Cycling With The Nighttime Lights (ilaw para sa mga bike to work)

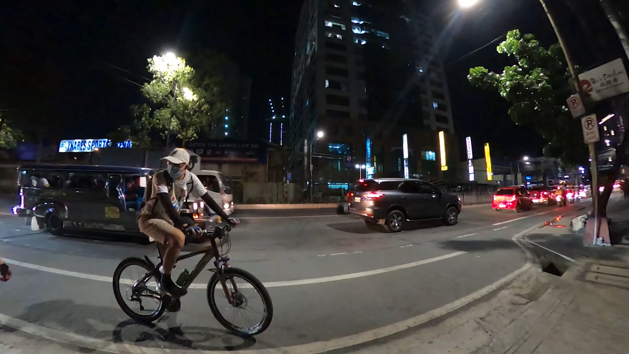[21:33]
Meron, sige kuya, may ilaw ka. Oh, taillight kuya. Nawala na yung headlight eh.
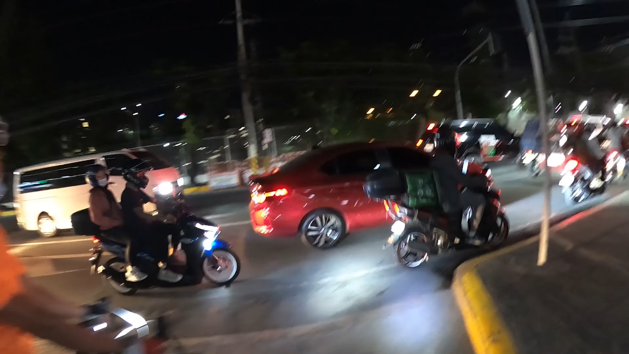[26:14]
Ah, kakanan na ako rito, then diretso na ako papuntang BGC. Yun, yun nandun. Yun, nakikilala ko yun. Yun ba pala tandaan mo?
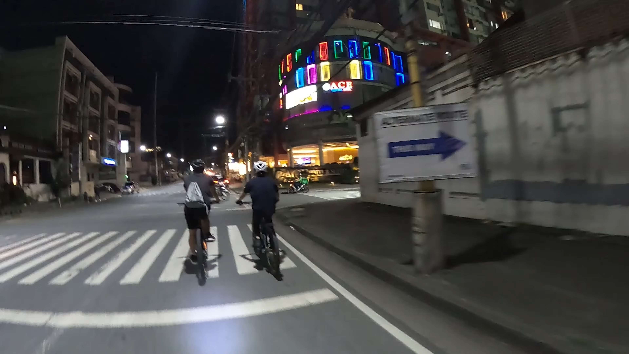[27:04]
Eto na. And kanan na tayo rito, bulusok na ulit.
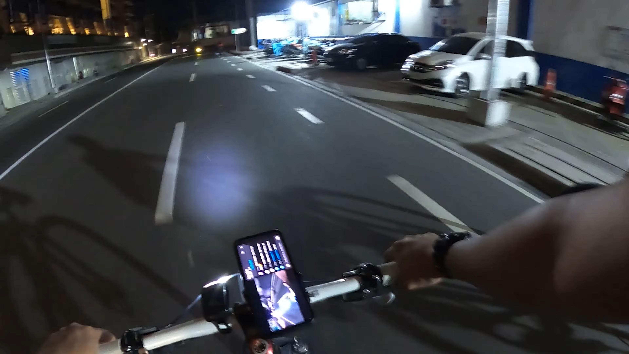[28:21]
Dito na tayo sa bagong tulay na wala ng ilaw. Hanggang ngayon yata hindi pa nakakapagbayad kaya madilim na ulit.
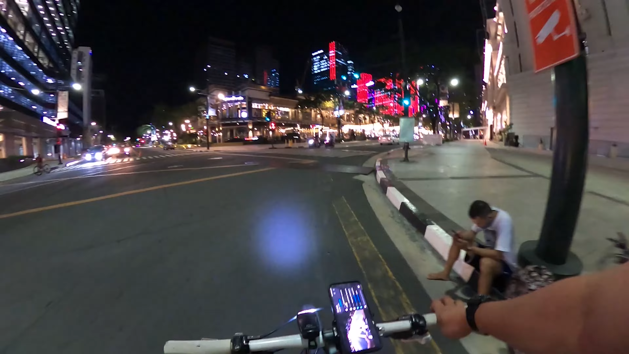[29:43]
Parang Christmas. May ilaw. Ayan, oh. Uptown.
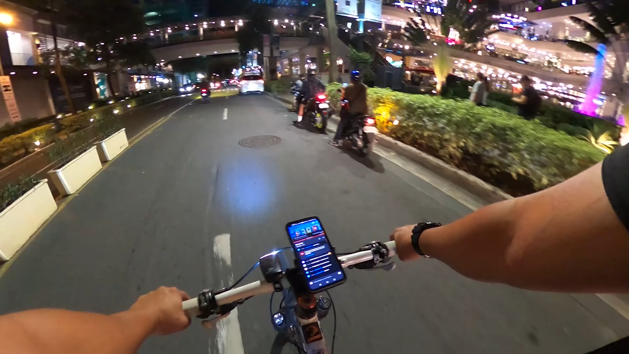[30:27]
malamig. Malamig at amoy mall. May bago na namang gusali rito sa kaliwa, ginagawa.